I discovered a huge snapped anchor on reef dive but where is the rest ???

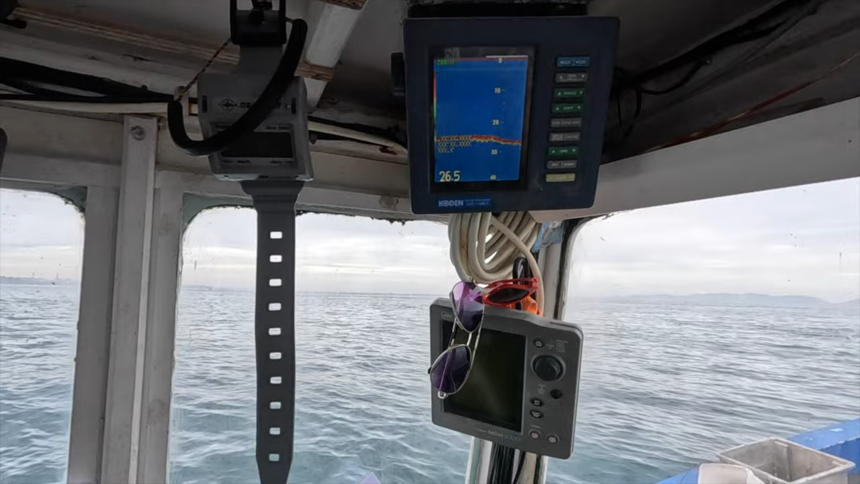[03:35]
we should drift over it we're drifting a bit southwesterly at the moment so but i'm sure we'll see it